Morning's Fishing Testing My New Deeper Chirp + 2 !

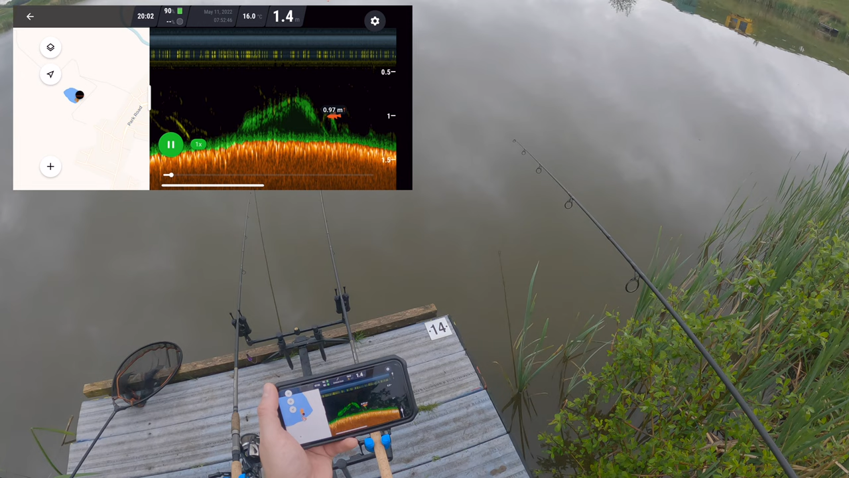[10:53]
It's actually getting deeper. there, isn't it? As we're coming in. Matt.
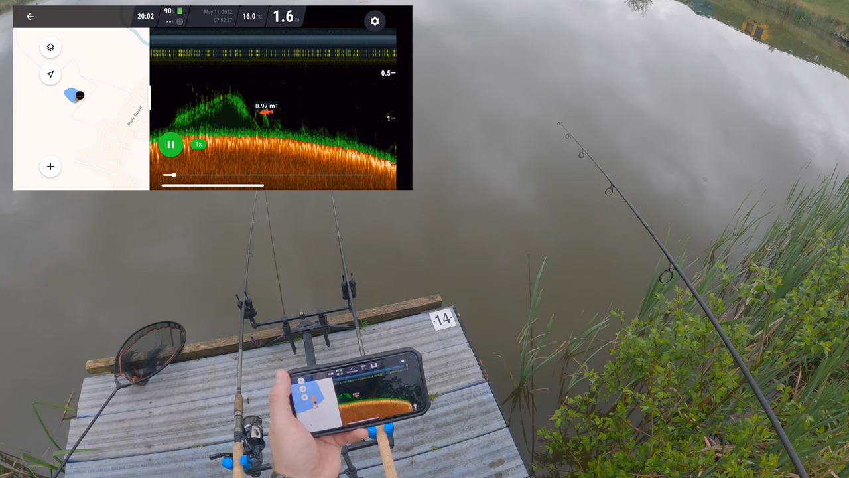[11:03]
On screen: depth 1.6 m
Yeah, 2 foot. Is that 2 metres? I don't know. Yeah, 2 metres. Water temperature 16 degrees. That's well, isn't it? So. There's fish there. There's a fish there, just in. In that dip. So there's a drop off here. So yeah, so that drop off, where was that? That was about 2 rod lengths out.
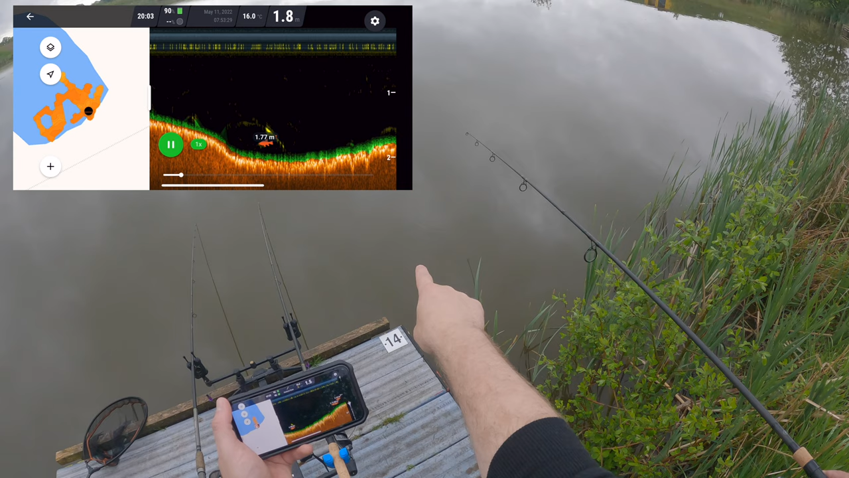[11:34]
On screen: depth 1.8 m, water 16.0°C
2, 3. So they're right close in, aren't they? Just off end of your rod tip here. Yeah.
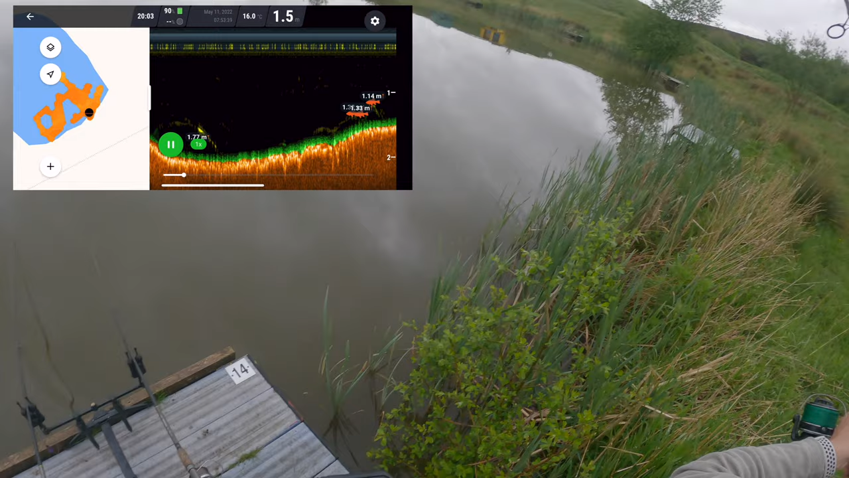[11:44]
So they're on the surface there.